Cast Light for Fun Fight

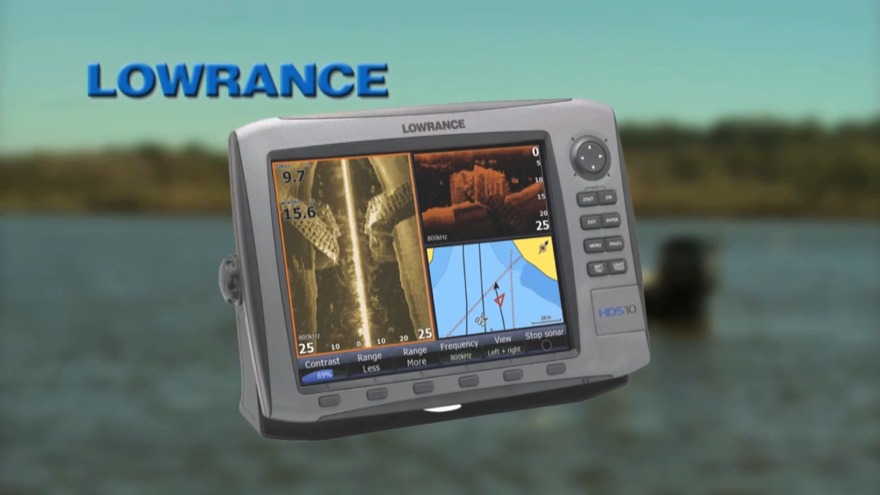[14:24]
Change your view with side scan plus down scan imaging to cover more water and find more fish faster.
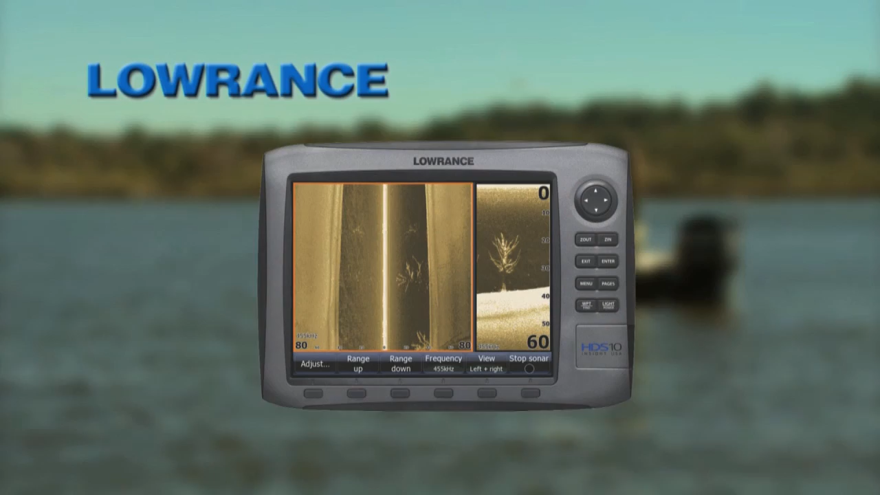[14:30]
Get the whole picture with Lowrance HDS plus Structure Scan. Few things influence saltwater fishing more than tide and current.